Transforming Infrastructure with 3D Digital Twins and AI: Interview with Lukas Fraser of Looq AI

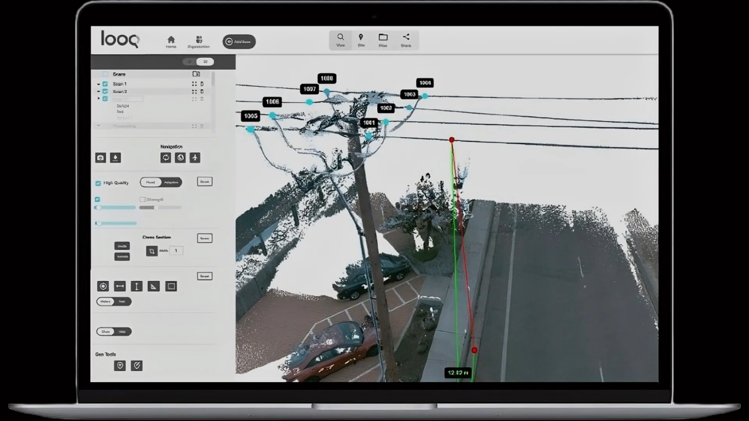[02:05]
It takes the images and the GPS data, we do post-corrections on the GPS, and we turn the images and combine them with that into useful information.
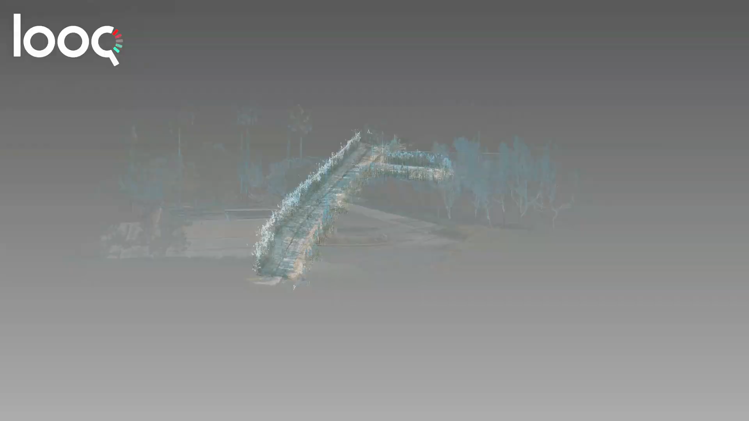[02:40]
and then even further expanding onto detecting specific things on the pole and helping key decision makers
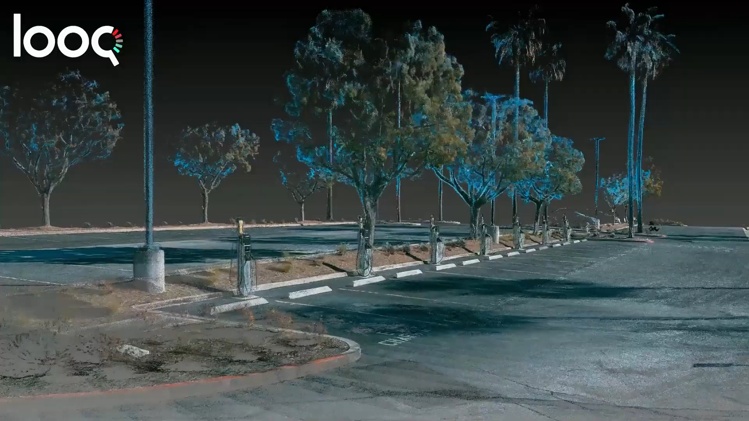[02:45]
decide when infrastructure is going to fail and what to do surrounding and placing that.
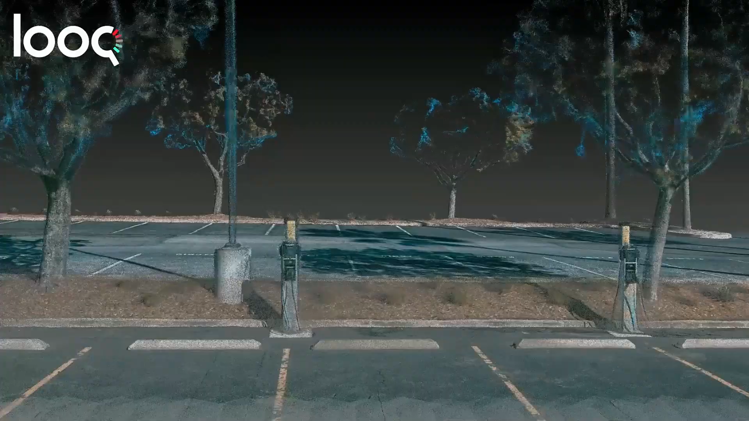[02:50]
So, capture with the QCam, process with QAI, and then we have our web application, which we call the QApp, which allows you to interact with your data set in a meaningful way,
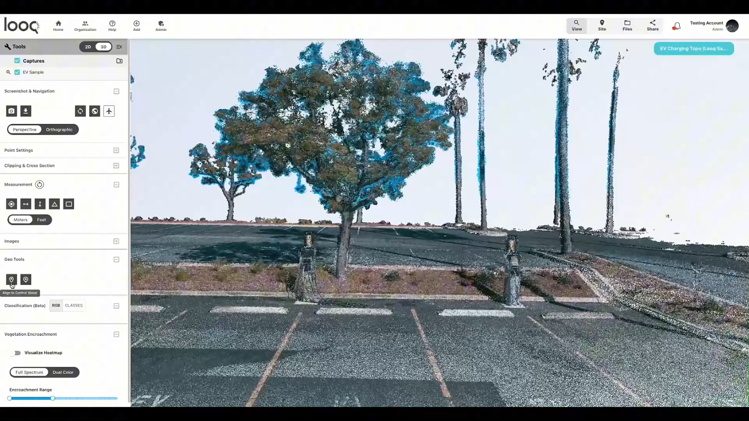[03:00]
collaborate with your team members, share it externally, and then also download and export to key third-party integrations that we're working on.